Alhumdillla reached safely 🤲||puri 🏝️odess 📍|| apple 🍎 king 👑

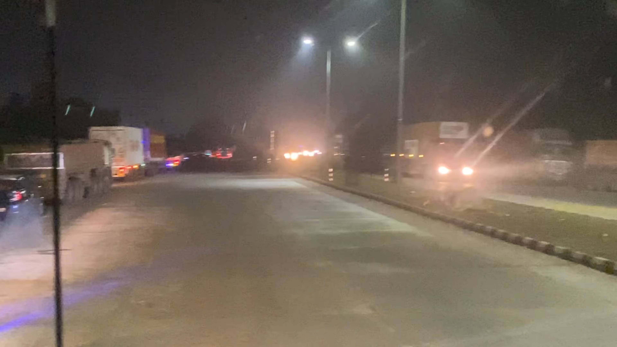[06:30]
फाइनली वेलकम टू द उड़ीसा भुवनेश्वर, जो कि उड़ीसा की कैपिटल भी है भुवनेश्वर, देख सकते हो भाई। अभी हम पहुंच चुके हैं भुवनेश्वर, अब यहां से अपना जो सफर है वो खाली है 80 किलोमीटर पूरी तक, तो एटलीस्ट हमें 1.5 घंटा लगेगा पहुंचने में।
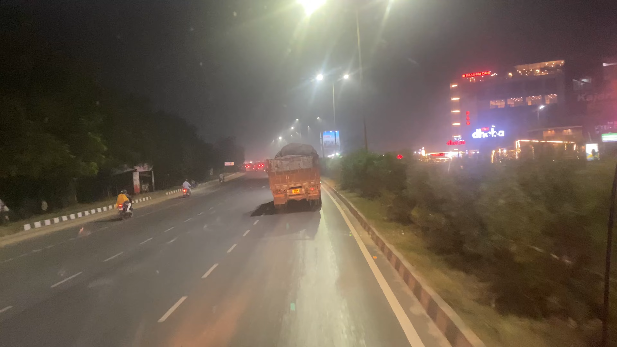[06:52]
तो फिलहाल आप देख सकते हो कितनी ब्यूटीफुल सिटी है यहाँ पे, जो कि कैपिटल है उड़ीसा की। तो देखो गाइस क्या नज़ारा है, क्या सीन है। तो आज हमारा चौथा डे है, कंटिन्यू ड्राइव करते हुए घर से निकलते हुए चौथा दिन है। तो अल्हम्दुलिल्लाह अभी 1.5 घंटे के बाद हम पहुंच जाएंगे मंडी बिल्कुल अच्छी तरीके से।